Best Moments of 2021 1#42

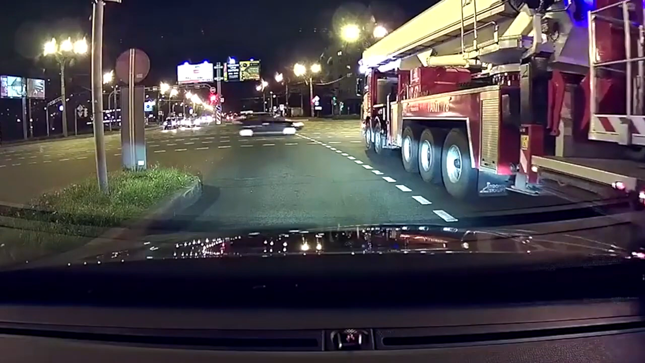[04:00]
A fire truck, on a signal, tried to cross, the intersection, on a red light.